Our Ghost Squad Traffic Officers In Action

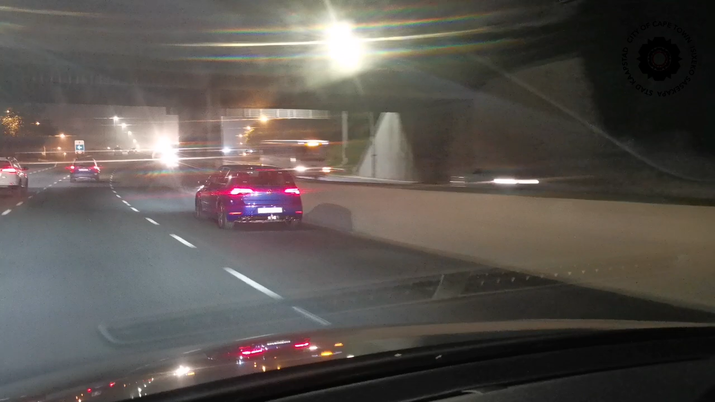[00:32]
Our GO Squad has been highly effective in their enforcement efforts and while the general public criticised taxi operators for their disregard of the law, we did see a large number of private
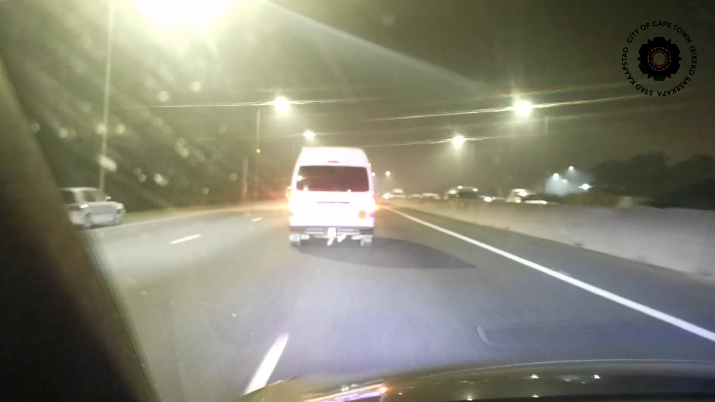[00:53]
motor vehicles attempt to illegally utilise the reserved bus lane which further adds to the congestion.